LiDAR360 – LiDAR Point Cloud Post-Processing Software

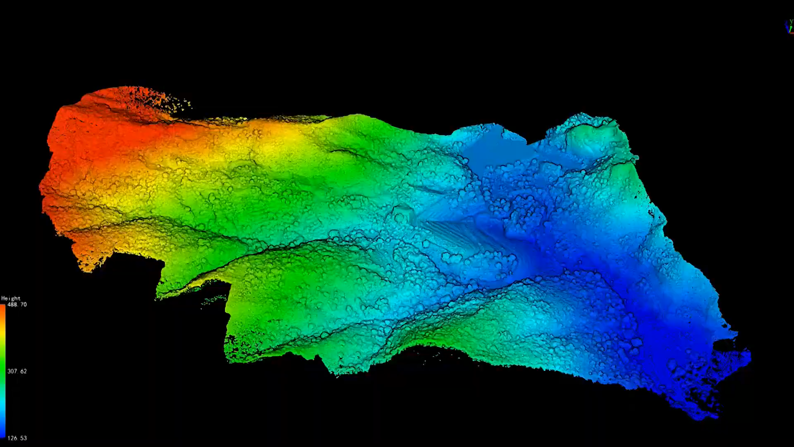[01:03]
More than 400 functions covering point cloud, image, vector,
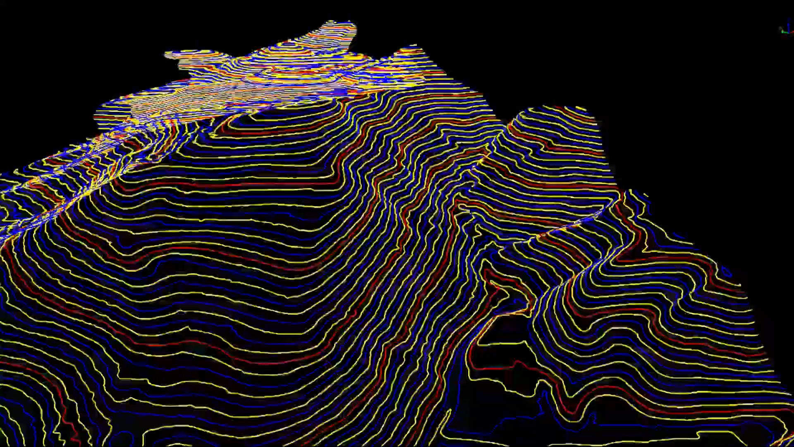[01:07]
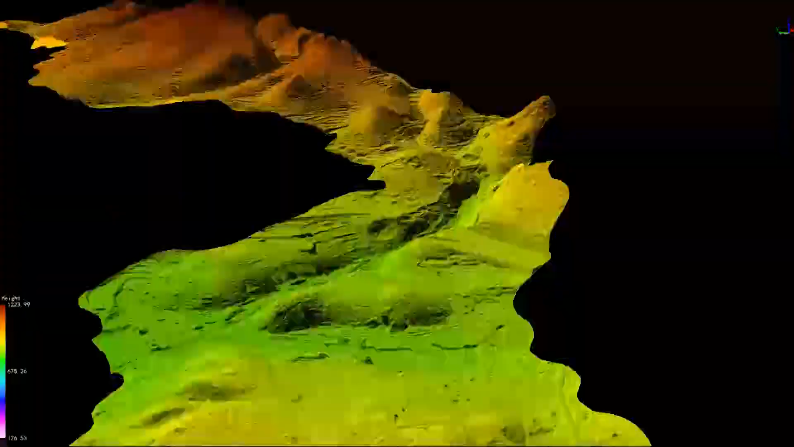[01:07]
model and other data sources, providing comprehensive solutions for multiple industries.
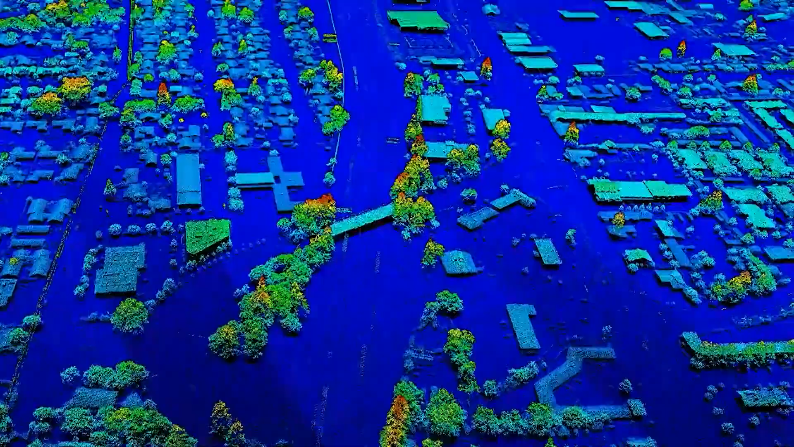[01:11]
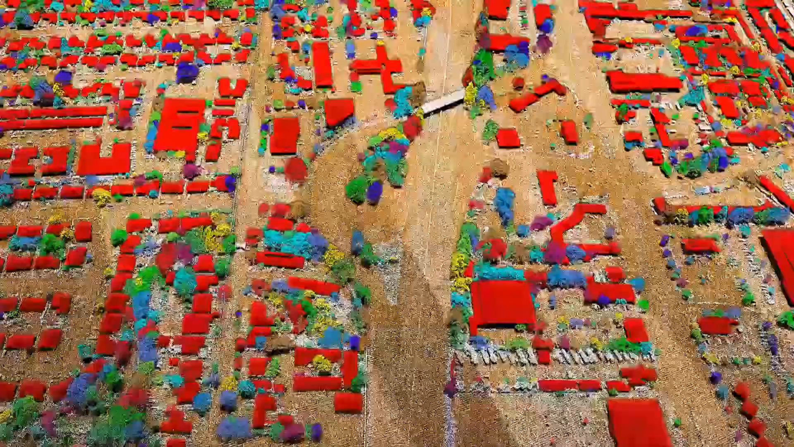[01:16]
Support one key full process operation.
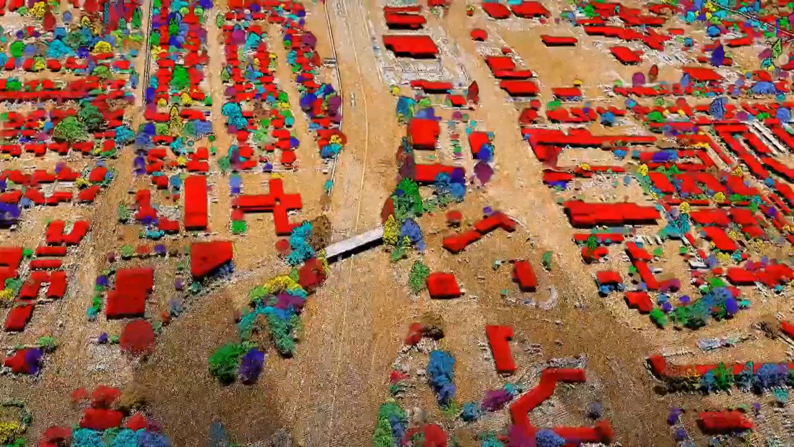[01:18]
Obtain deliverables in one click.
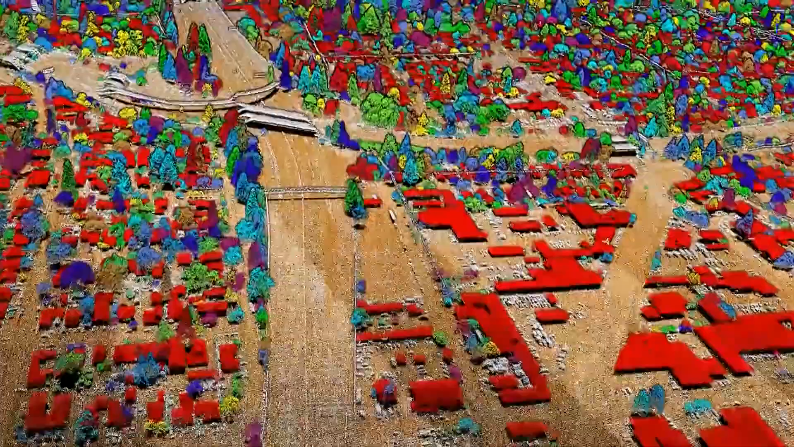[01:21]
The vector editing module provides rich editing assistant editing tools.
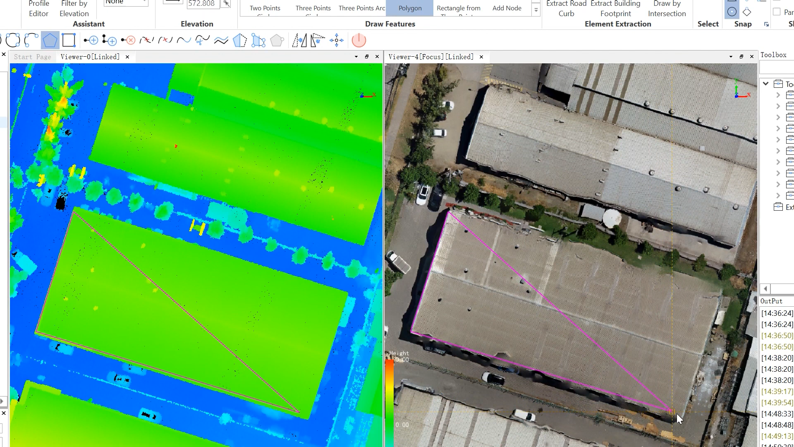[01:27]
It can perform refined processing on terrain contour lines,
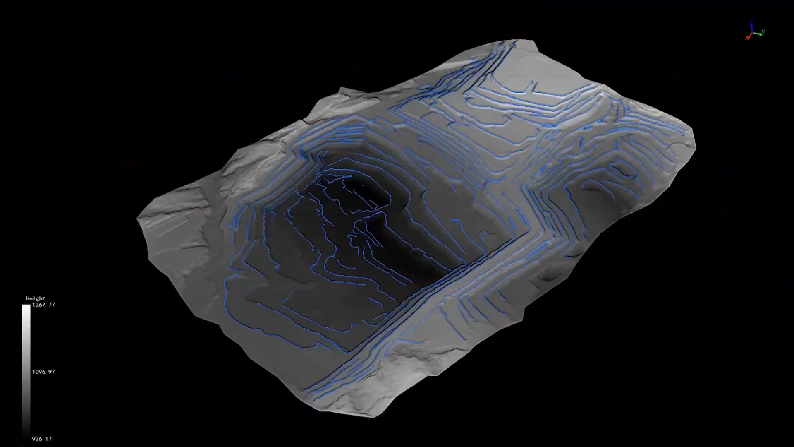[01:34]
mine slope top and slope bottom lines, building outlines and more.
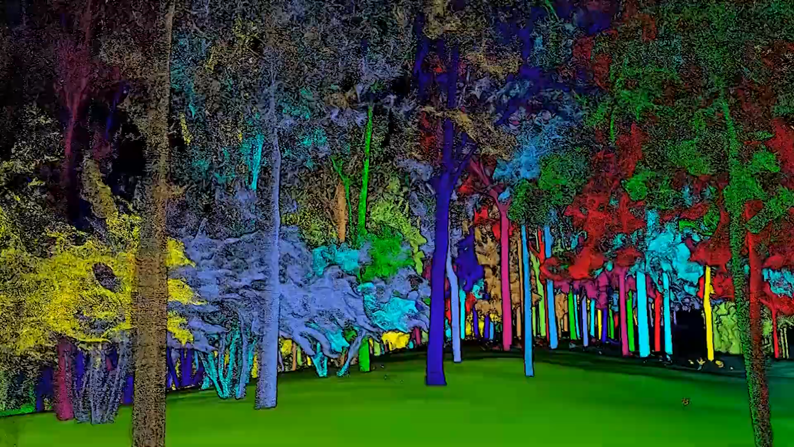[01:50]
Forestry module automatically obtain the position,
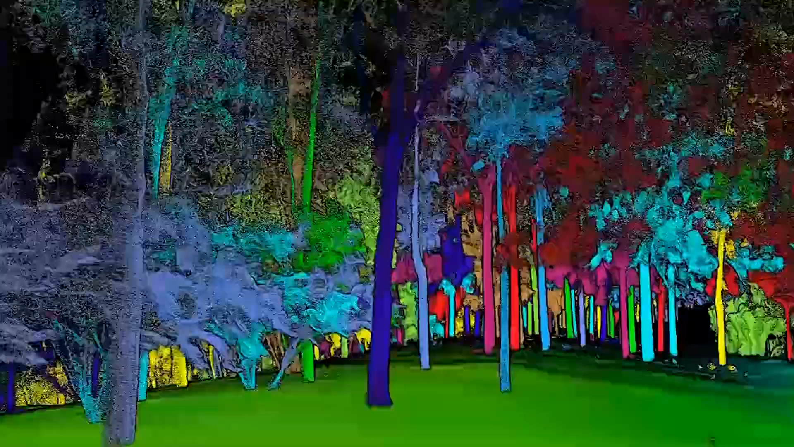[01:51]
tree height,
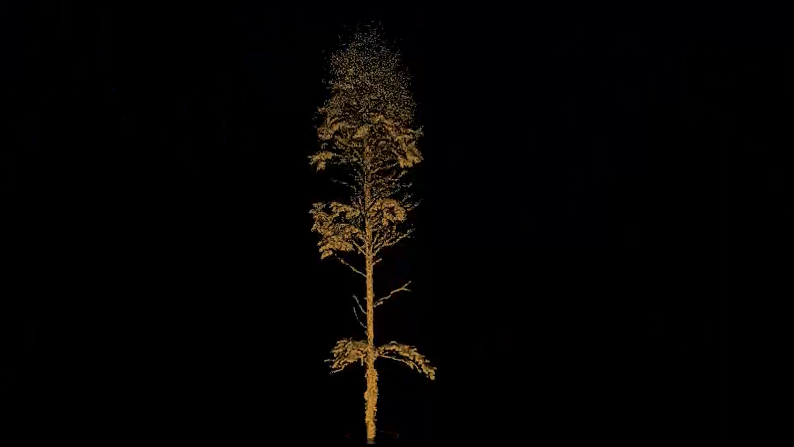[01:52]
crown width, diameter at breast height,
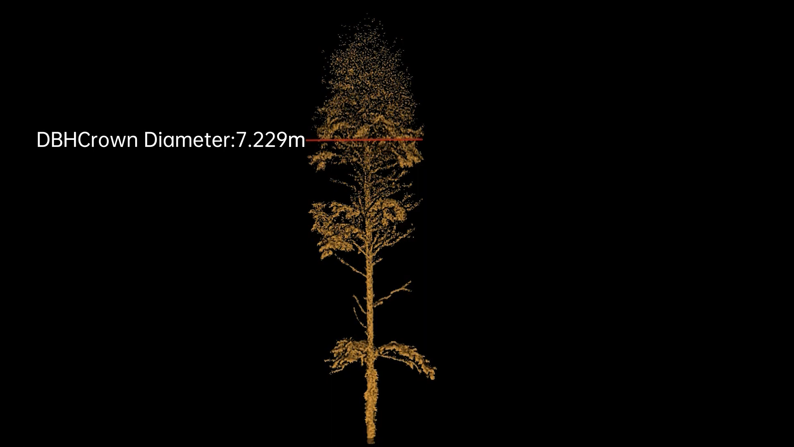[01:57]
height under branches, trunk volume and other attributes of a single tree.
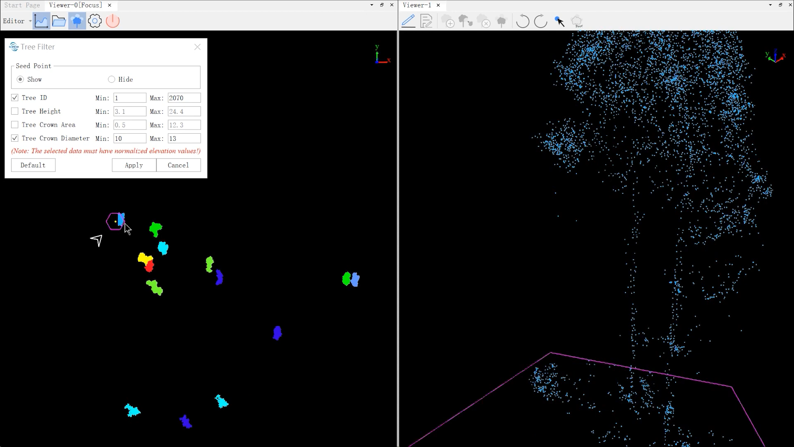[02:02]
Provide a variety of forest parameter calculation functions.
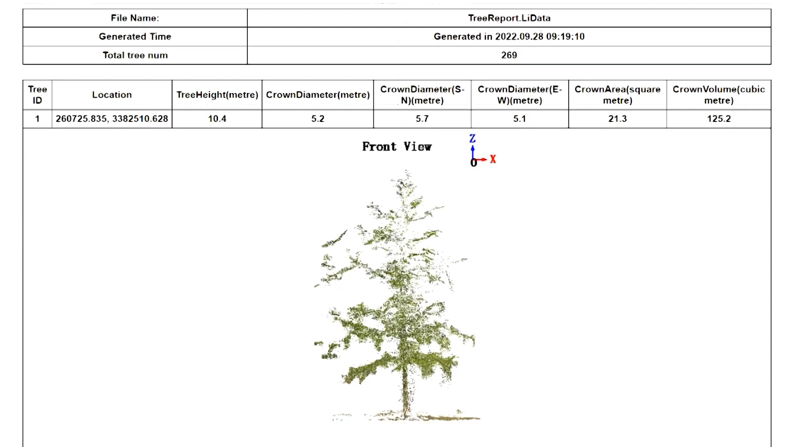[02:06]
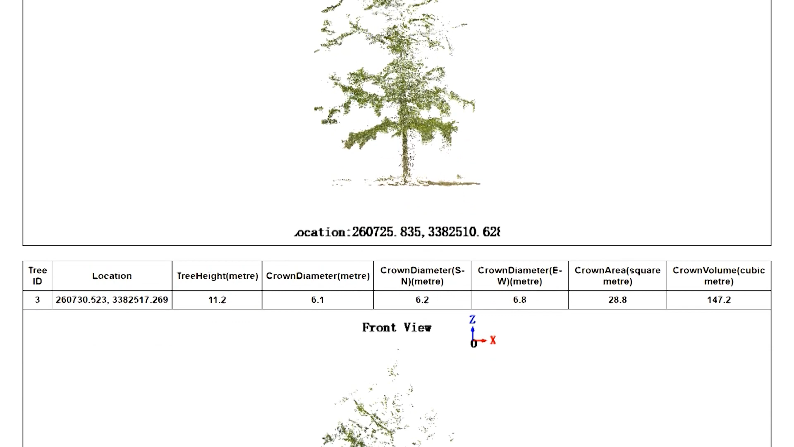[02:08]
Support the export tree parameter reports.
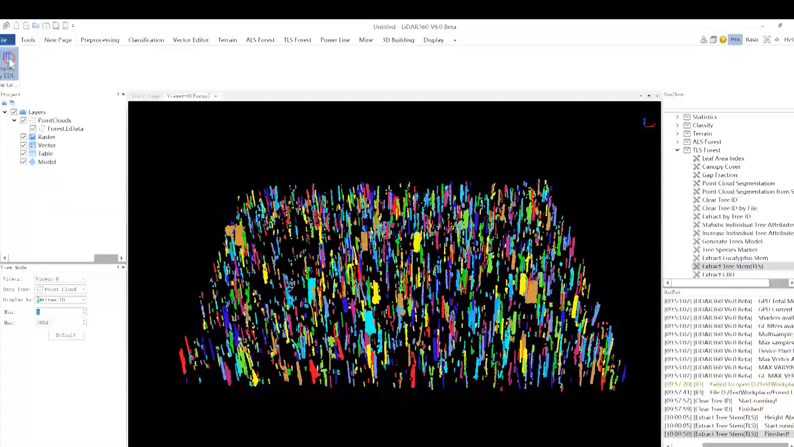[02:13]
New 3D modeling of forests making forestry surveys more convenient and quicker.
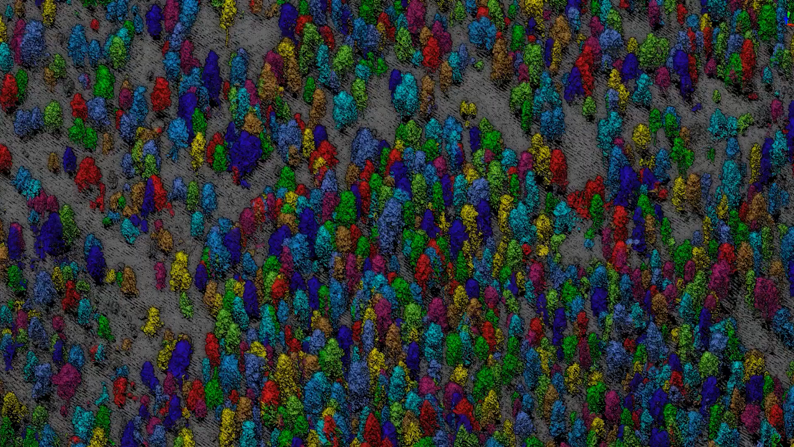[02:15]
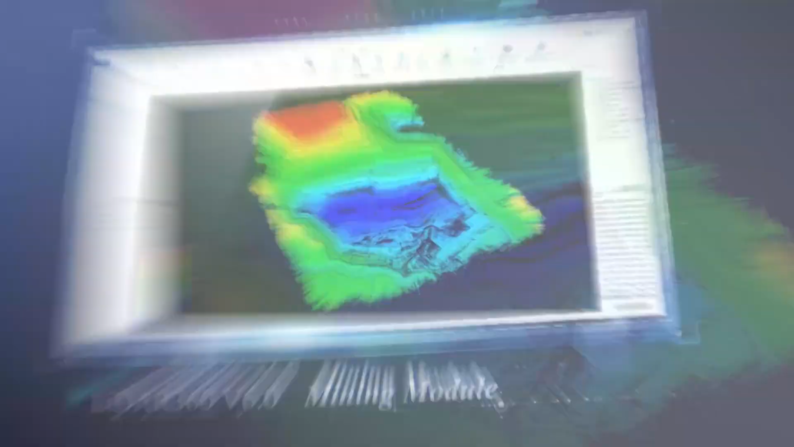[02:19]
Mining module construct 3D models of mine tunnels and the cross section
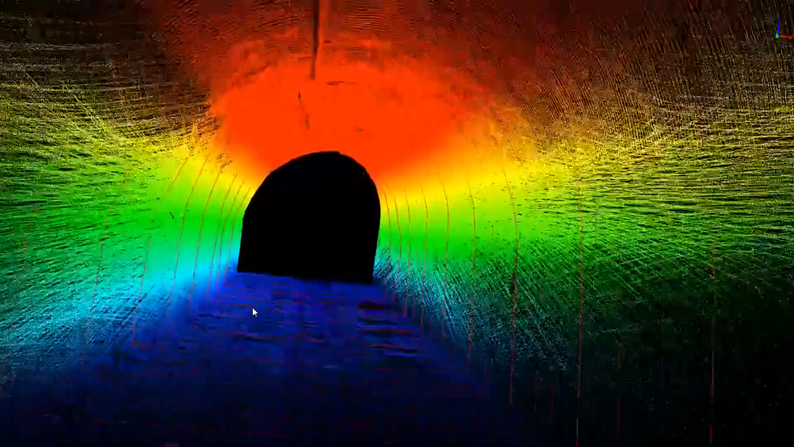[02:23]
of the roadway can be compared and analyzed.